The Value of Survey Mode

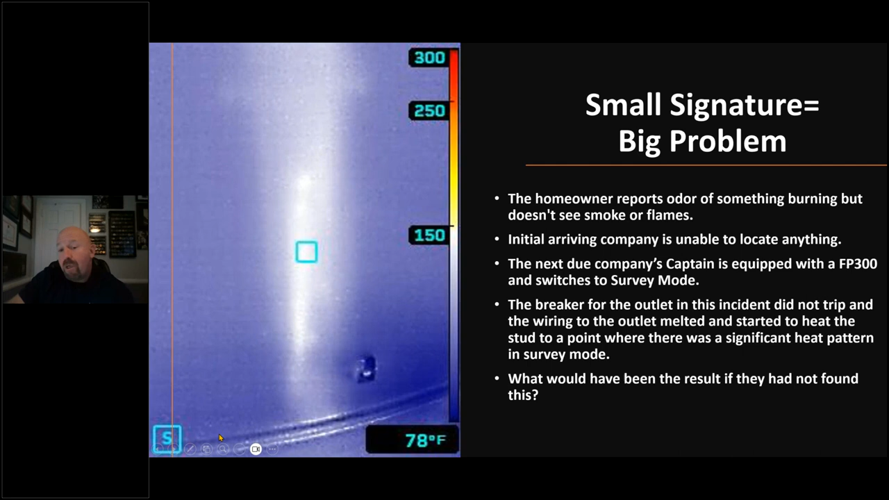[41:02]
On screen: spot 78°F
We offer all that for free online. It's everywhere. We partnered with Seek Thermal to produce even more free resources like what you're watching today, so that you can know how to be what we call intelligently aggressive. Now, if you have the new ATT&CK PRO VRS, you'll notice the buttons are the same. So how do we get it to go into survey mode? You press that flashlight button until the spot temperature comes on, then you ignore that. Then you push it again for three seconds and survey mode comes on. Here's the cool thing. If you turn it off and leave it that way currently, it'll come back on in survey mode. So when I say you start early and you use it again late, you can set it for survey mode.